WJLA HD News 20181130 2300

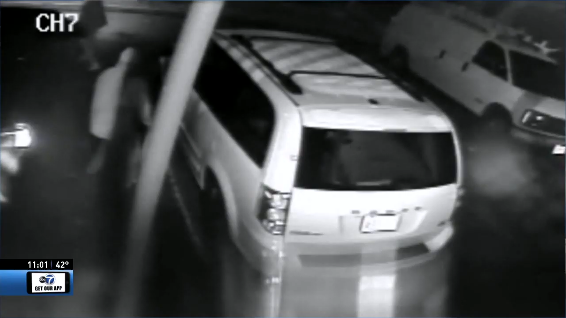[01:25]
Let's take you right to Logan Circle. Look at this video here. Two men pull a gun on a woman who tries to fight back on P Street.
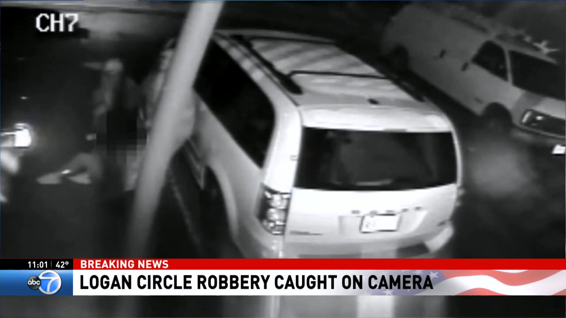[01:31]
This happened Monday. They start beating her and run off with a backpack and suitcase and 5,000 bucks. The victim, he's going to be okay. But if any of these men look familiar, call police.